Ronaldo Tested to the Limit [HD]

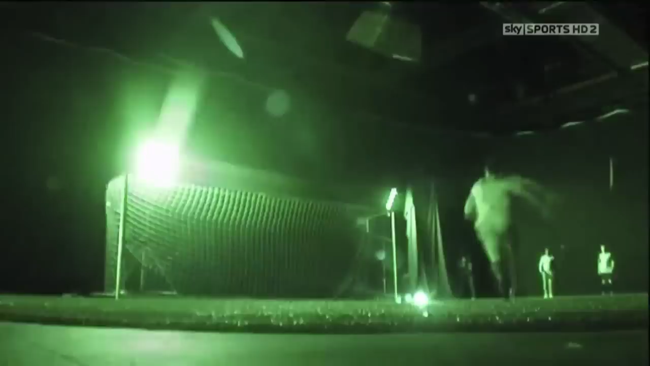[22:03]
To confirm that wasn't just luck, another attempt.
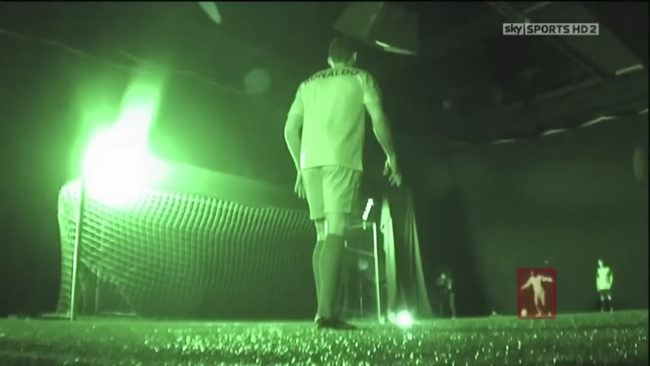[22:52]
and by 500 milliseconds, Ronaldo's subconscious has interpreted Andy's body language, worked out which direction the ball will go in, calculated its speed and trajectory, and then programmed his body to reach it at the optimum moment.